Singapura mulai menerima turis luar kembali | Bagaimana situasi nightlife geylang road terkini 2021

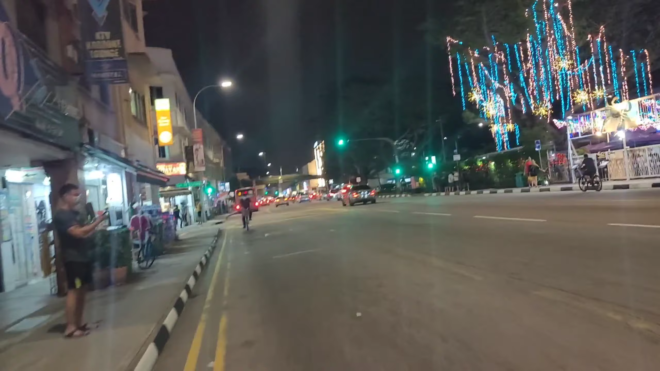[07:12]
dibanding yang kita saksikan saat ini setelah pandemi datang walaupun
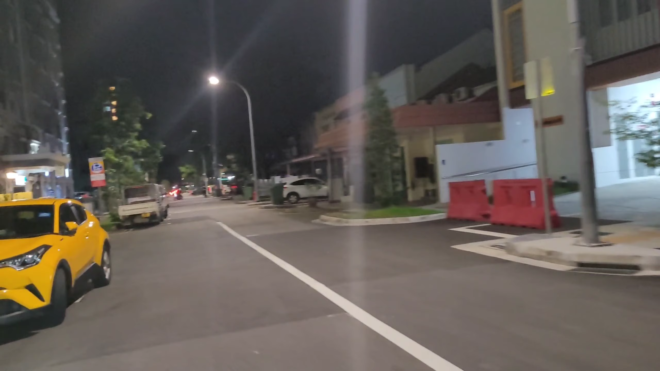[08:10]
ya sepanjang ini yang sebelah kanan ini logik sepertinya sebelah kanan ini